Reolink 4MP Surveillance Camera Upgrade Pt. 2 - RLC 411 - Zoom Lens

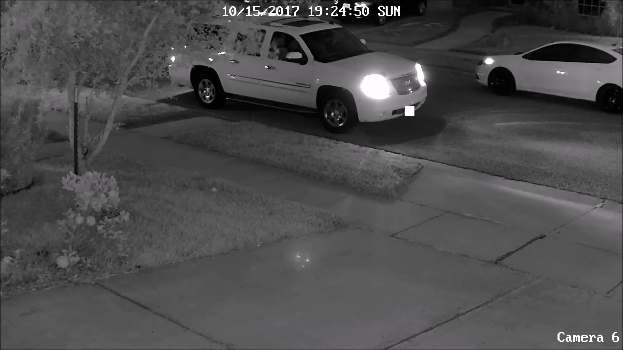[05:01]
even at night time and with the cars headlights on you will be able to see the plates when you zoomed in the zoom is motorized and can easily be adjusted by the app on the phone